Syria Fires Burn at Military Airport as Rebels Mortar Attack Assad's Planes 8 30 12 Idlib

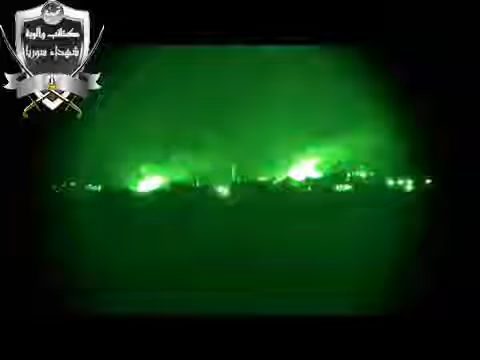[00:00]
بسم الله الرحمن الرحيم. 29/8/2012 عملية نوعية لكتائب شهداء جبل الزاوية التابعة لكتائب شهداء سوريا بضرب مطار أبو ظهور. الله أكبر، انظروا المطار كيف يحترق.